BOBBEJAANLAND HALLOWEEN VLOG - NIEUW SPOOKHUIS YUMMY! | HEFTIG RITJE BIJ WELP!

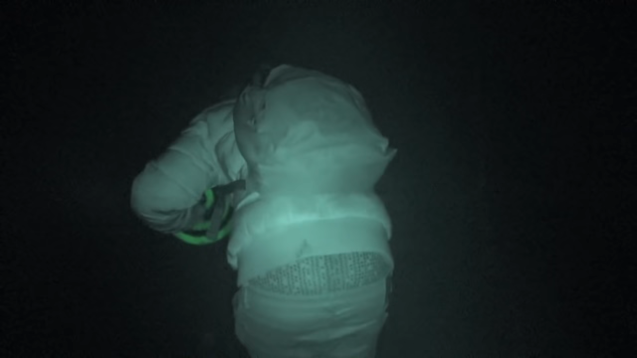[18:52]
We moeten hier bukken, maar het is heel donker.
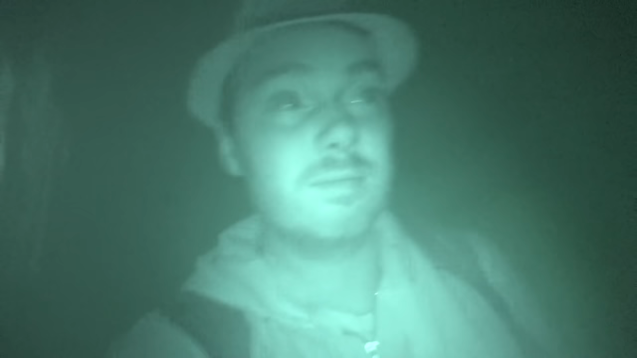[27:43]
Oh nee, jongens. We moeten door zo je poppen gaan lopen. Poppetje. Oh, Erwin. Ik vind het niet waar. Godverdamme. Tussen de lijken door. Waar moeten we nou heen? Moeten we weer binnen toe heen gaan lopen? Ik zie helemaal
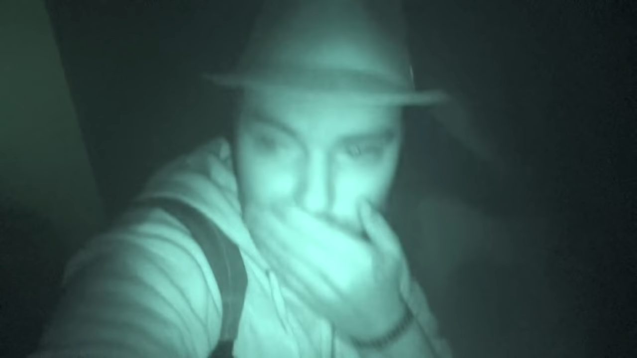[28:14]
niks. Alert. Serious hull damage detected. Keep clear of the toxic water and evacuate immediately. Oh, wat doe ik? Ik loop elke keer tegen de... Echt? Die kan.
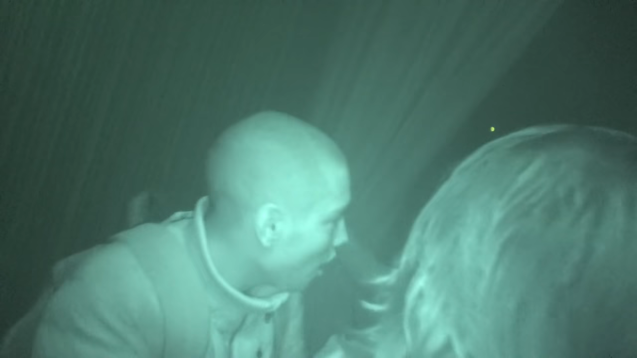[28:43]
Oh, we lopen niet goed, we lopen terug.
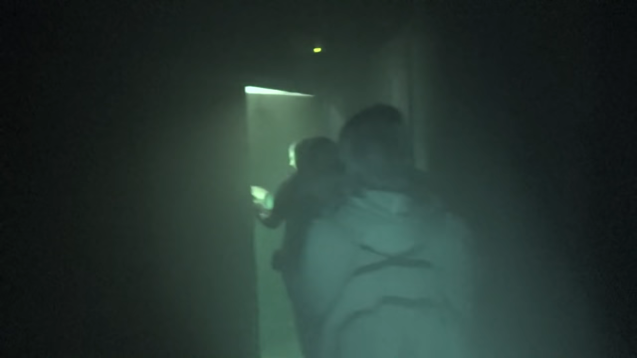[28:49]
Oh, daar. Oh, dit is het.
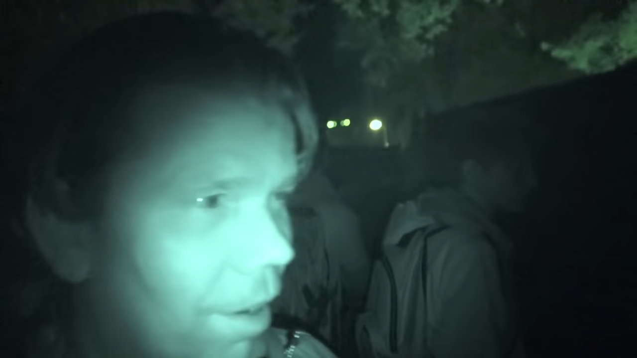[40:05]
Ja, wat heel grappig is, Lars sloeg net tegen het hek aan en die mensen schrokken heel erg.
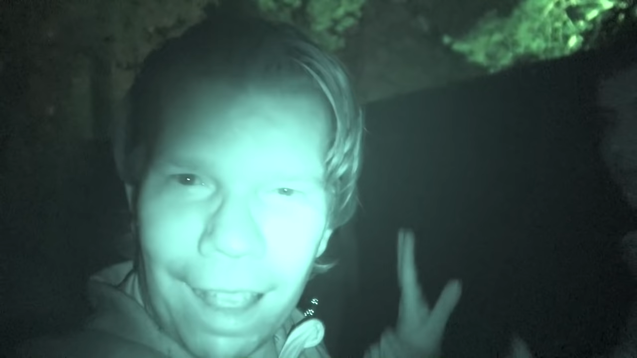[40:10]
En we zijn met z'n allen aan het kijken van er staat iemand achter mij.
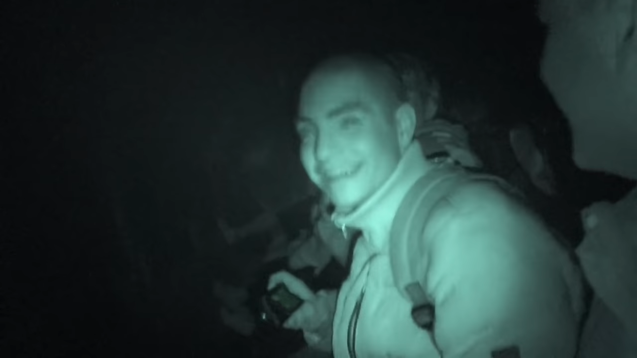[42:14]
We zien helemaal niks. Het is dus helemaal donker in de bus.
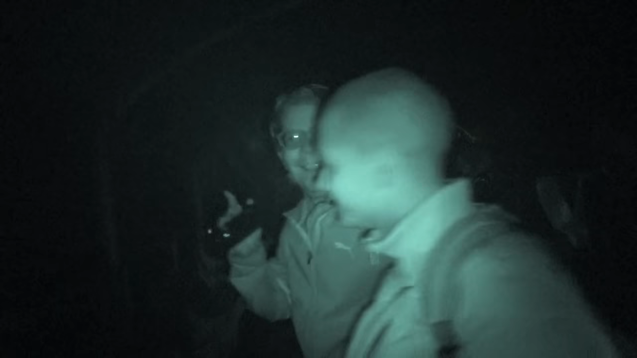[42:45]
Oh jongens, hij rijdt veel heftiger dan vorig jaar. En toen reed hij al heftig. Alleen dit al is zo gaaf. Dat je in zo'n busje zit en je wordt echt letterlijk, je hebt het kunnen zien, je wordt een heel dat busje doorgesleurd. Echt jongen, wow. Ik zit met mijn hoofd overal hier. Jij schoot echt naar voren. Ja, ik schoot helemaal naar voren, dat was eerder dan was die ook. Nu snap ik waar die riemen zitten. Ja. Ja, maar dat zegt hij ook niet, hè? Nee, hij zegt maar ga maar zitten, weet je wel. Oh jongens. Best wel erg eigenlijk, hè?
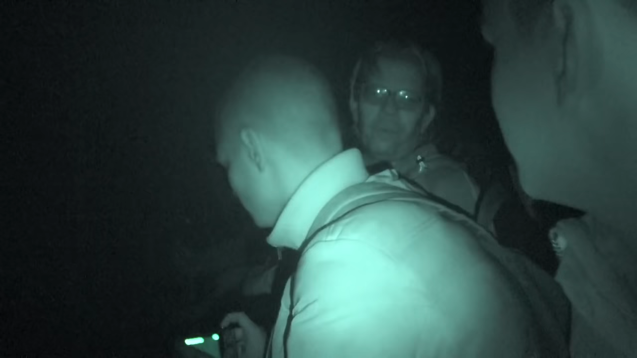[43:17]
Ik vind het echt leuk.
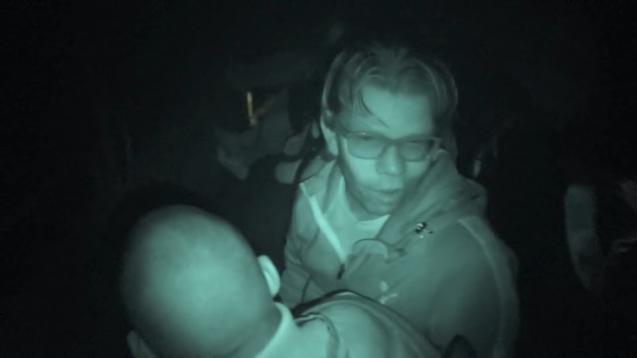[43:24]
Normaal. En je zit ook helemaal niet vast of zo. Iedereen dondert gewoon door. Er zijn overal riemen, maar niemand heeft zich vast.
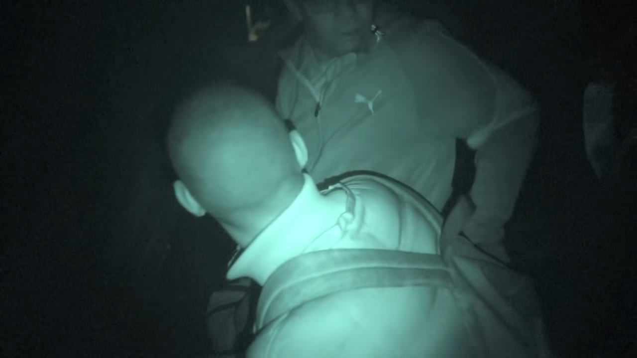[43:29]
Er zijn er riemen. Oh, er zijn riemen. Er zijn gewoon riemen. Oh my god.
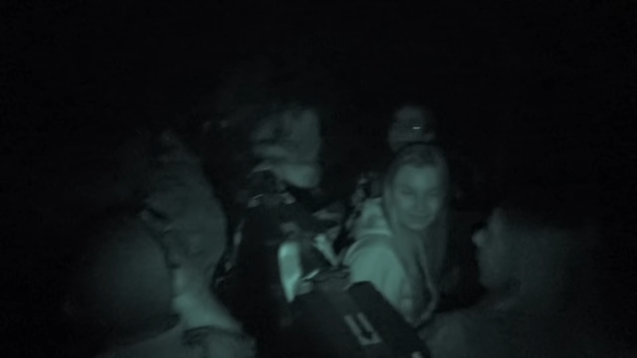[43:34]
Kan die hele riemen. Maar echt dat?
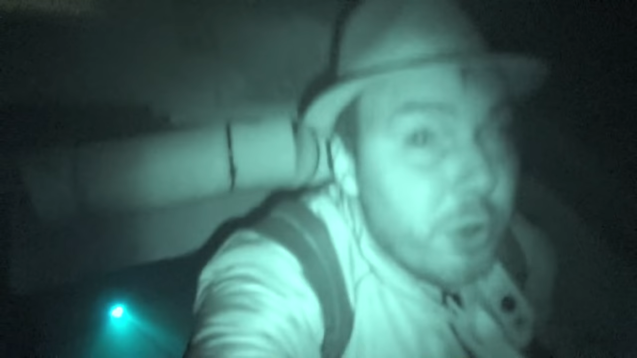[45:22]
Oh, jongens, ik zit er helemaal vast. Dat kan ik toch niet?
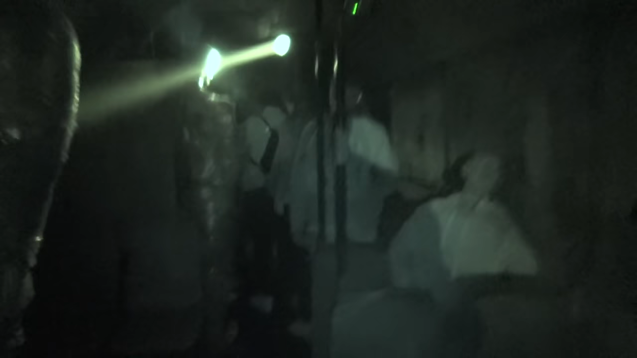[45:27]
Oh, nee, het spookhuis is echt.
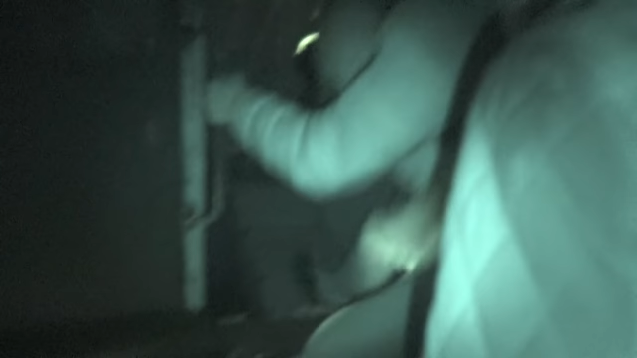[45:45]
Moet hij helemaal erheen kruipen? Oh my god.